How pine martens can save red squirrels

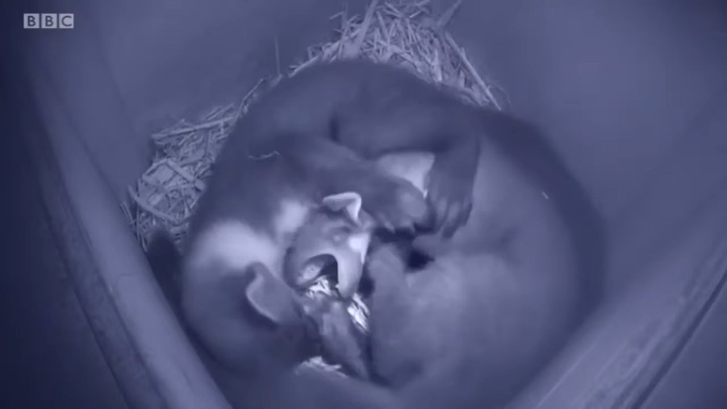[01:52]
Well, you can see two pine martens, which were born earlier this year,